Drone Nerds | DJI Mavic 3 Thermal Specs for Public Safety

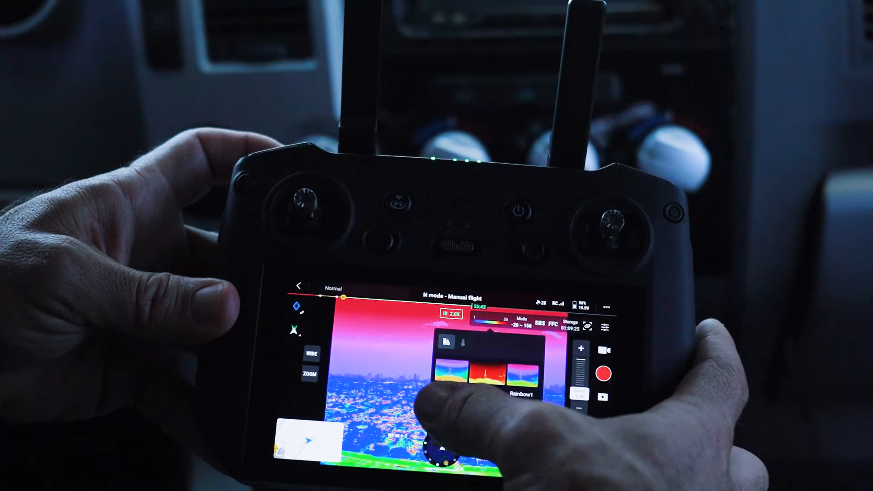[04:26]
We got a lot of color palettes that are very easy to get to and a lot to choose from.
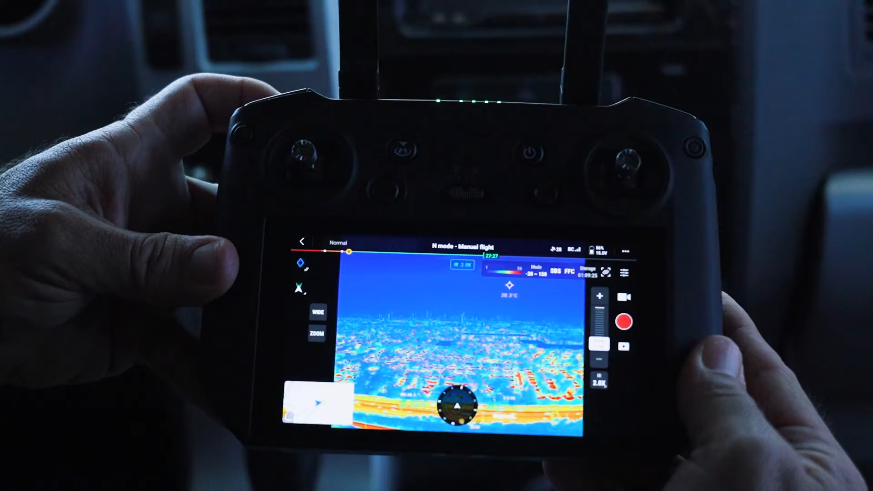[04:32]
Second is the 56x hybrid zoom.